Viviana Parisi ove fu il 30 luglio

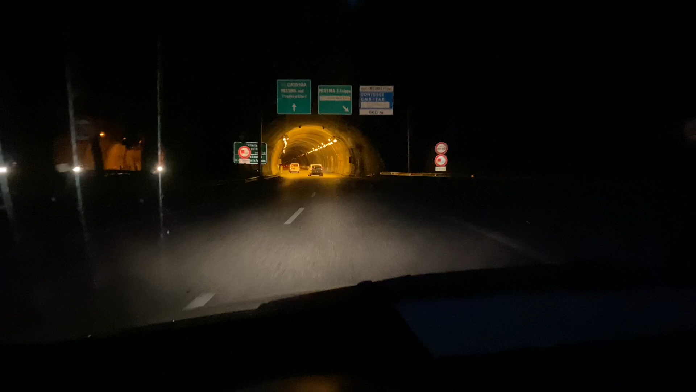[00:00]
In questo video stiamo ripercorrendo il viaggio che il 30, a quanto pare la famiglia, compie verso l'aeroporto di Catania. Qui siamo alla diramazione di Messina e ci troviamo adesso nella zona dello stadio.